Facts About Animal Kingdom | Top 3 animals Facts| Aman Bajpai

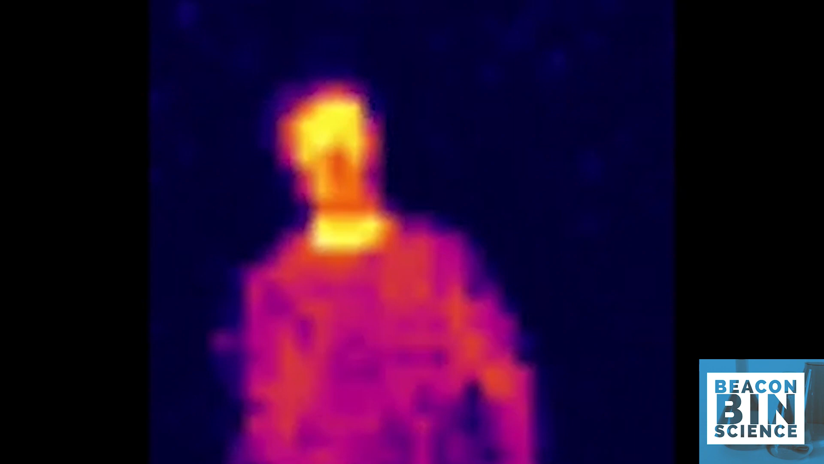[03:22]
infrared sensors are capable of measuring the heat being emitted by an object and detects motion
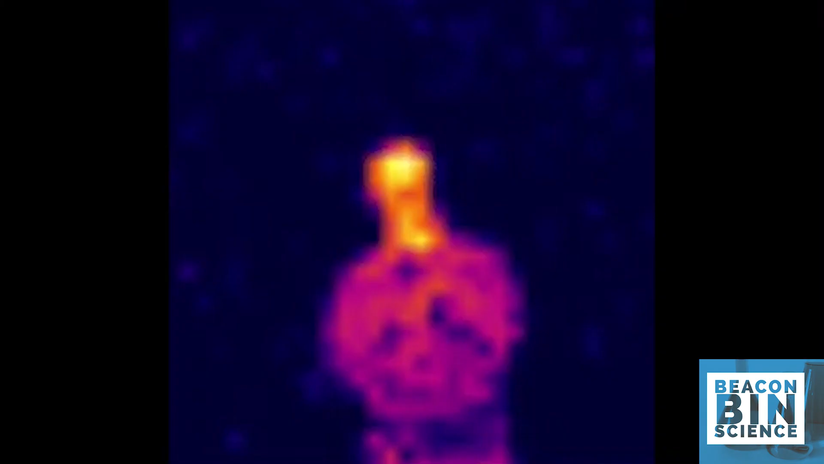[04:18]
cameras detect the heat loss by the subject as infrared but